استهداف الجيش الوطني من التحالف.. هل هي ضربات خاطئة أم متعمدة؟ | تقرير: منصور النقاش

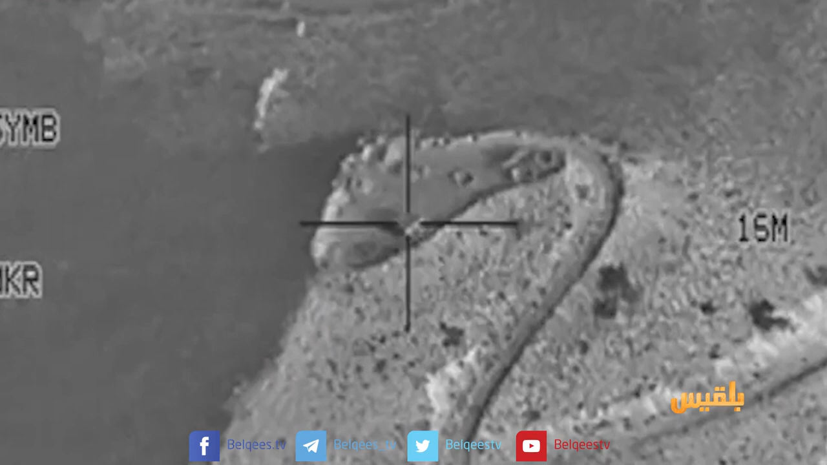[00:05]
غارة جديدة للتحالف تستهدف قيادة عسكرية في الجيش الوطني بنهم والحصيلة سبعة
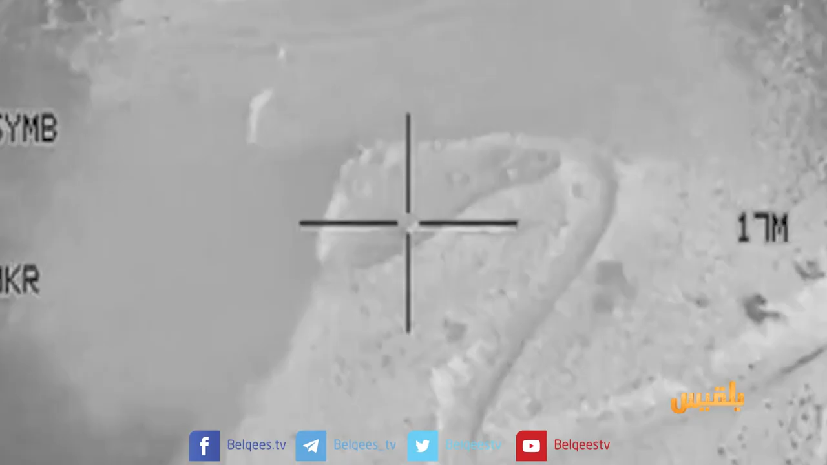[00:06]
قتلى وستة عشر مصابا من بين الضحايا العميد محمد